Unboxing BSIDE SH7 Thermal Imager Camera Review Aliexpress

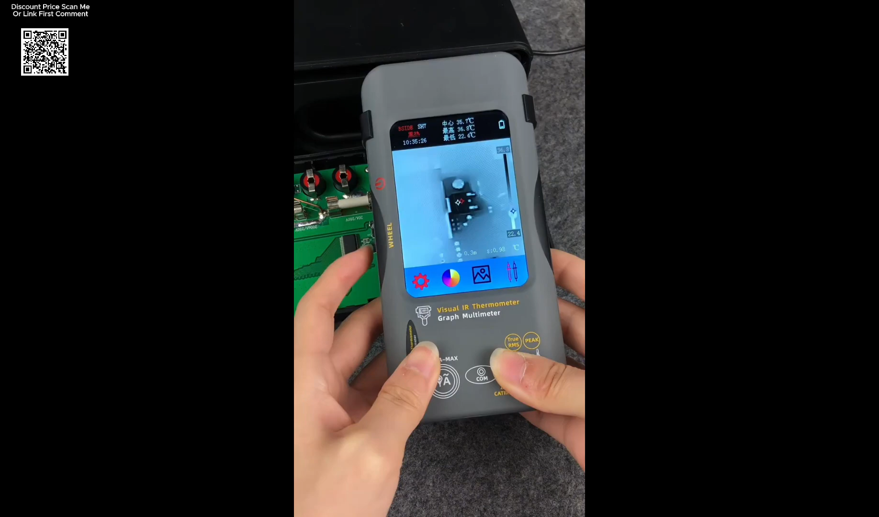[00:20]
Whether you're inspecting underfloor heating, maintaining HVAC systems,
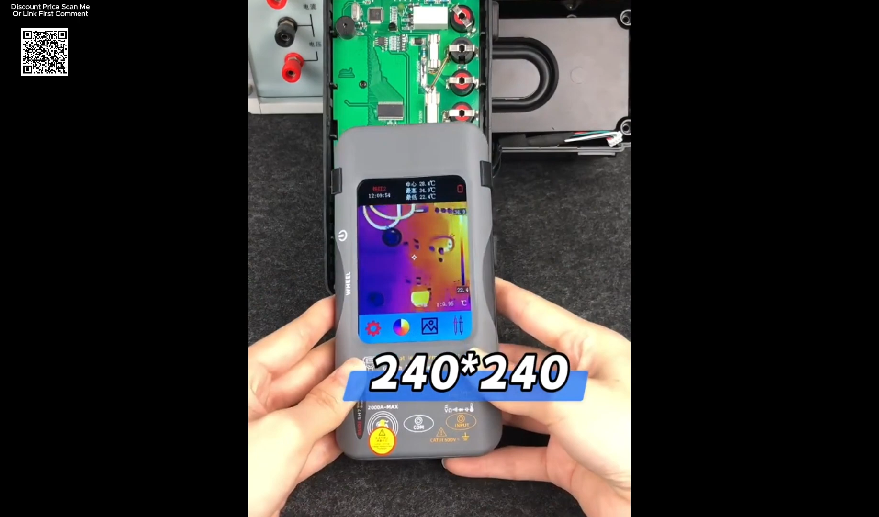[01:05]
capacitive touchscreen delivers a sharp 320 x 480 display and supports 15 color palettes for thermal visualization,
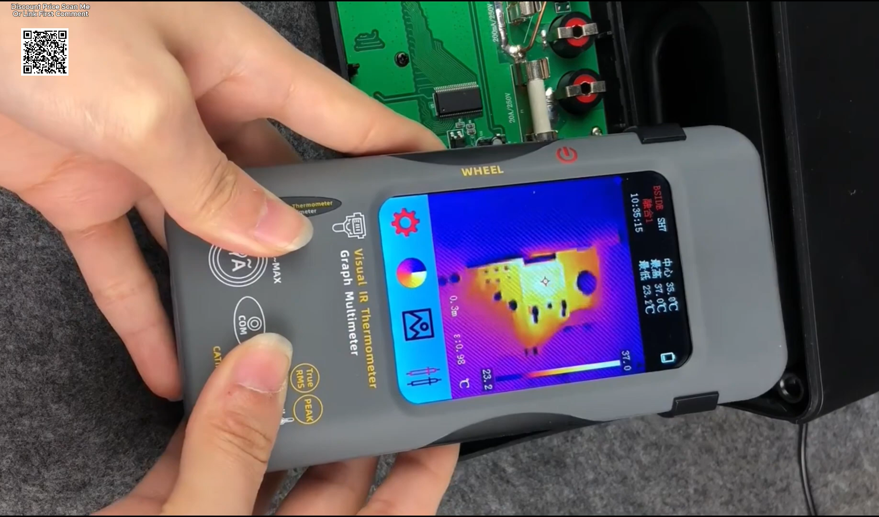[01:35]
It runs up to 8 hours on a lithium battery with convenient USB-C charging.
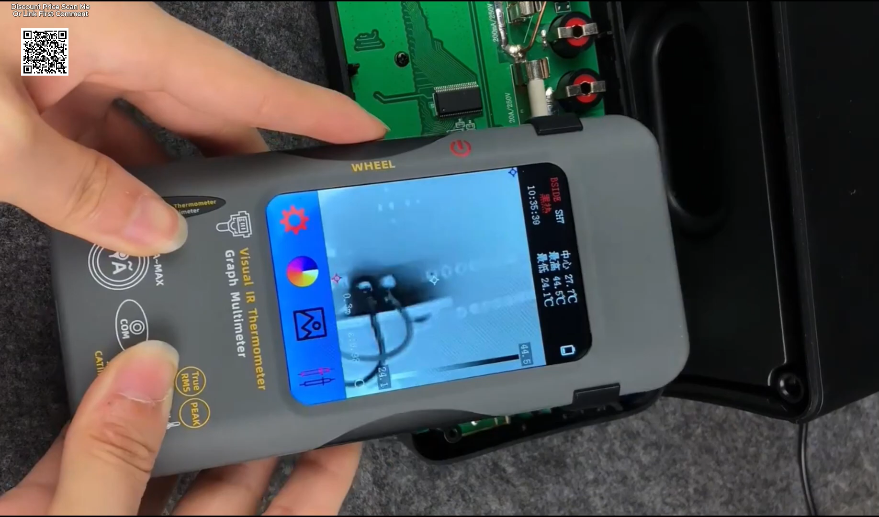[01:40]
On screen: min 24.1°C
The included PC software enables easy thermal image and multimeter data analysis.